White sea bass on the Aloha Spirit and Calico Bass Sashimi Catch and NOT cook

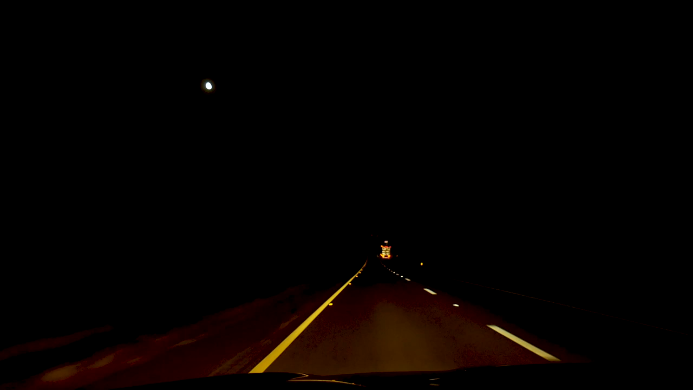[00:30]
We're we're hitting the road and then Showing you guys the conditions and see this whole potentially epic trip unfold